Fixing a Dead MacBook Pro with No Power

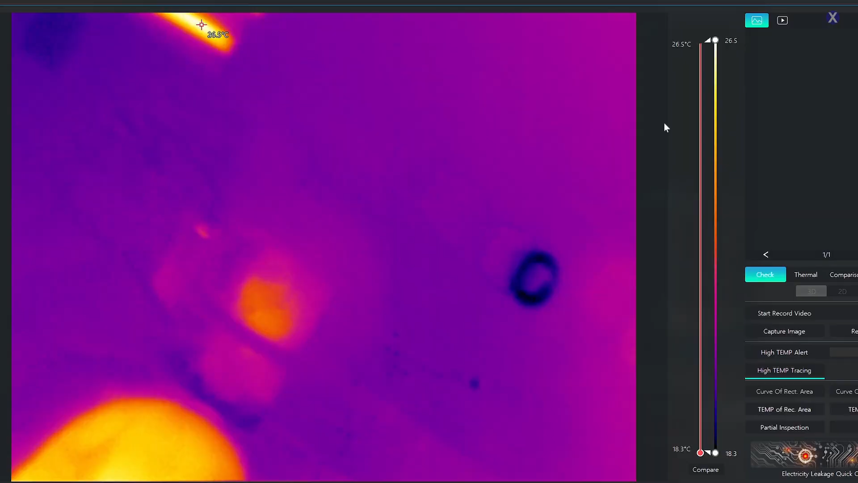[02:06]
On screen: scale top 26.5°C, scale bottom 18.3°C
So we're going to have our power input is right here. You can see those are the two USB-C connections.
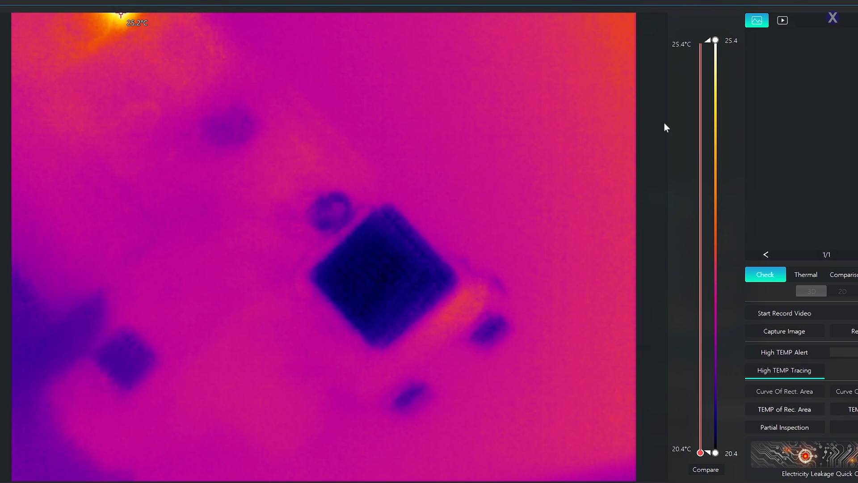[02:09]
On screen: scale top 25.4°C, scale bottom 20.4°C
Let's plug it in first. Let's see what happens. Let's see if we can get something isolating. And usually what you want to do is you want to check out where the power is coming in. The other side, at least, would be one of the CD32s. Now, you're always going to see this happen as a minimum is one of the CD32 that's going to be getting a little bit warm, which is your USB-C charging circuit, because if I unplug it and I plug it somewhere else, right, it's going to be doing the other CD32, because when you have these Macs, especially with the USB-C charging circuits, you're going to see the USB-C circuit get a little bit warm,
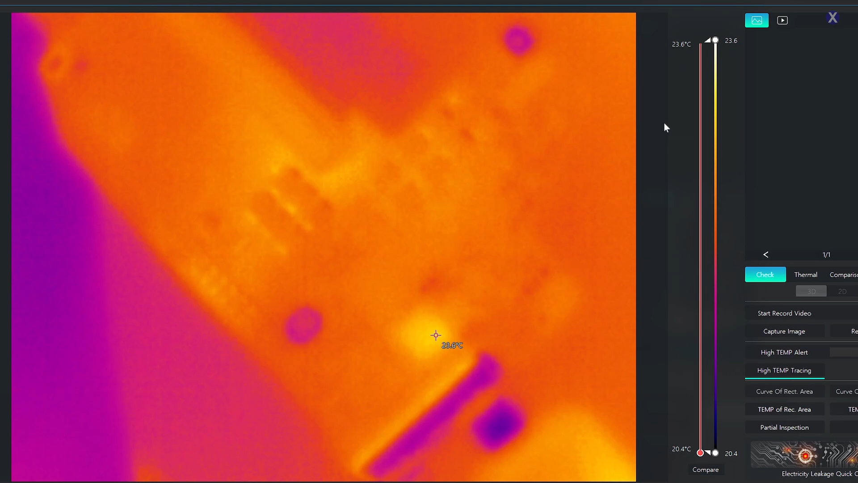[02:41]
and that usually means that that could be healthy. Most of the time, that's the case for them. Other times, it cannot be. Not all the time, but it depends. But that looks normal. Otherwise, if there's a problem, it might flicker.
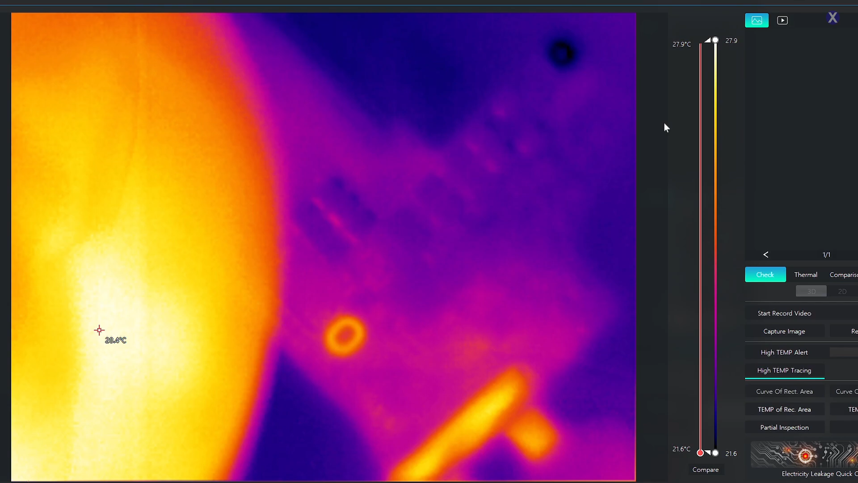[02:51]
On screen: scale top 27.9°C, scale bottom 21.6°C
It might do something else. But we are getting pretty normal activity, at least, from when you plug it in.
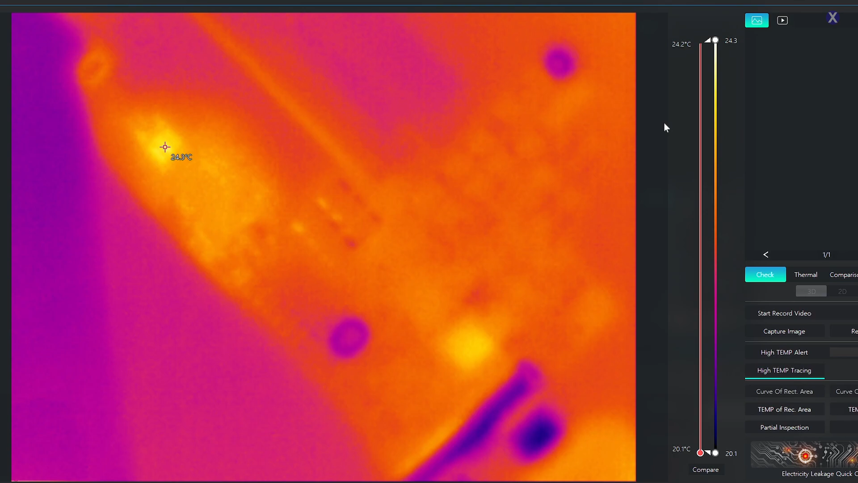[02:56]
So that's where our circuit starts. So let's see if there's anything crazy. I'm going to check around this area. It's good for a second. And if I unplug it, the usually way you can do it is you can see now it's getting a little bit brighter. But if I unplug it, then it should completely go out, which it is.
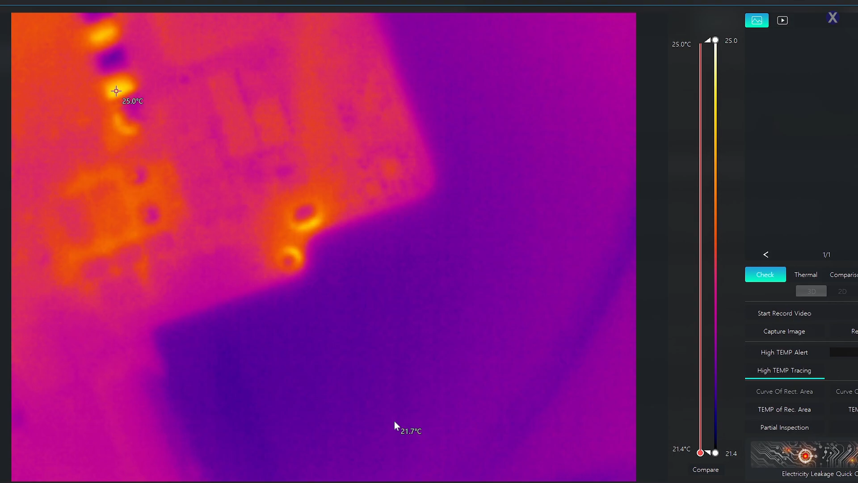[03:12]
On screen: scale top 25.0°C, scale bottom 21.4°C
And if I plug it back in, it's going to brighten up. So we're going to take a look mainly at this area over here. We'll go under the microscope because I don't see anything else. Let's go ahead and see if we can take a look at this area a little bit further and see if there's anything obvious there.